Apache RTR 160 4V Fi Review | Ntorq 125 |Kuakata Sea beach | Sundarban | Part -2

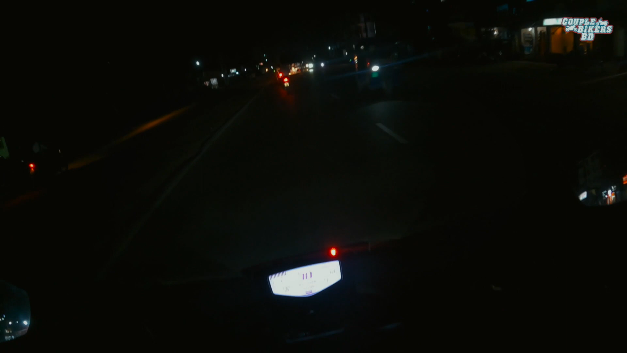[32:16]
রিজার্ভে গেল এখন দেখা যাক রিজার্ভে কত কিলো যায় আর রিজার্ভে আসলে অবশ্যই ওই যে মিটারটা আপনারা দেখতেছেন তেলের সিগন্যাল মিটারটা এটা লাফাতে থাকবে